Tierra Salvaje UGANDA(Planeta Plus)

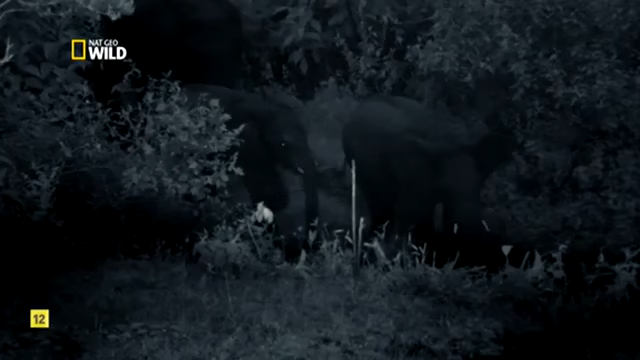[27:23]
En el bosque, cerca de la entrada de la cueva, el murmullo de elefantes que se acercan.
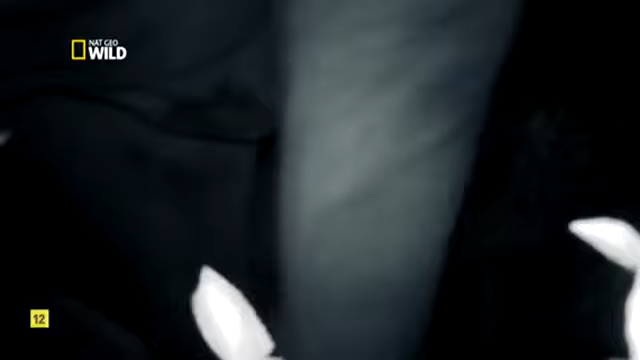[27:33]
En la entrada de la cueva, está claro que al menos una docena de elefantes han hecho el viaje hasta aquí. Entran en la cueva uno tras otro.
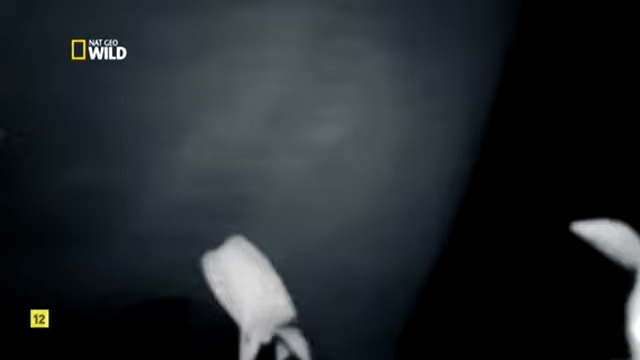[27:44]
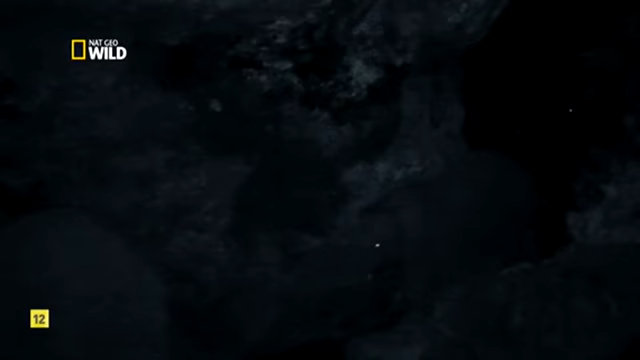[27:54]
Todas son hembras. Algunas embarazadas.
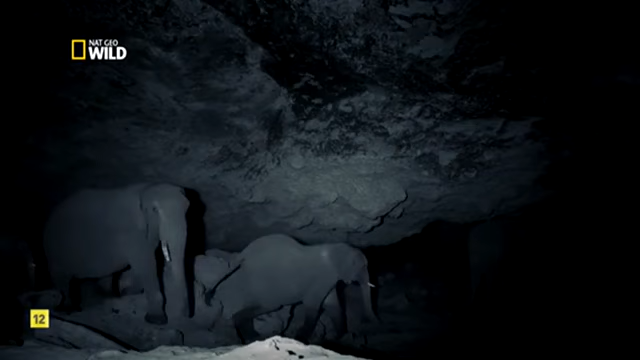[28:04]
Otras se han traído a sus crías. La elefanta al frente empieza a rascar el techo con sus colmillos.
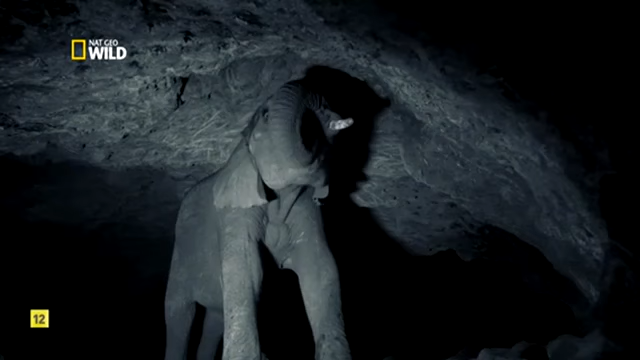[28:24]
Solo podemos ver esto por la cámara infrarroja.